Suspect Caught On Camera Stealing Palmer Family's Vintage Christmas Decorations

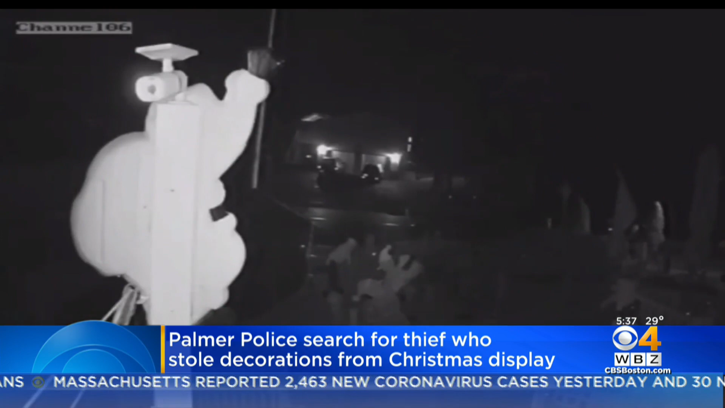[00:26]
WHEN THEY WENT BACK AND CHECKED THEIR HOME SURVEILLANCE SYSTEM THEY FOUND A MAN SHOPPING AROUND CHECKING OUT THE DECORATIONS STEALING A SANTA AND A SNOWMAN.